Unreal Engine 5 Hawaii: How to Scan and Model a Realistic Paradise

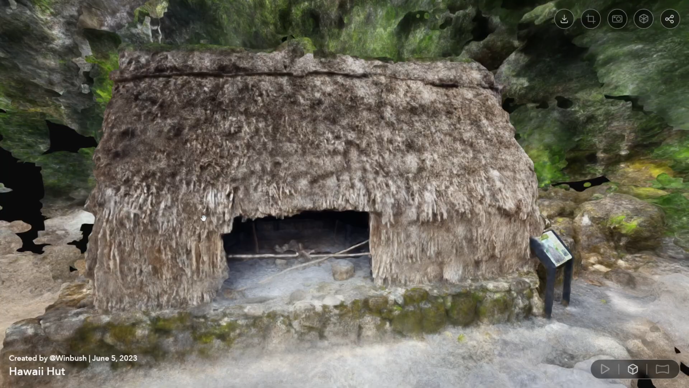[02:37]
out of the scene of course I had to scan that but just being able to walk around this and not actually have a drone to
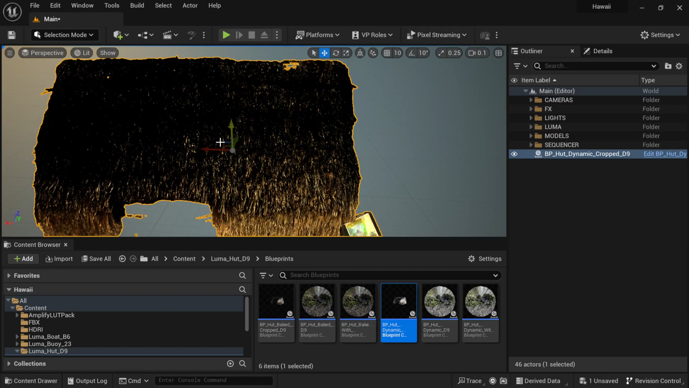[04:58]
darker and I believe it's doing that because I wasn't able to get as high with the camera as I wanted so again a drone would have probably got this a lot better but I was kind of inside the jungle and I didn't have a lot of wiggle room to kind of maneuver around this hut there so
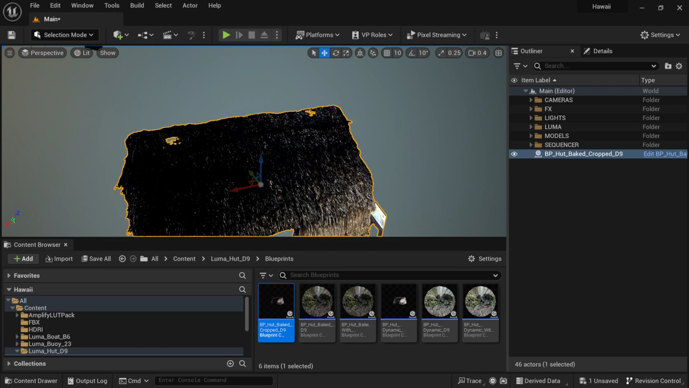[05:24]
so the actual sun and everything isn't really affecting it so if you delete like your lighting and everything it's still just going to have that baked lighting in there and which I didn't like this I like the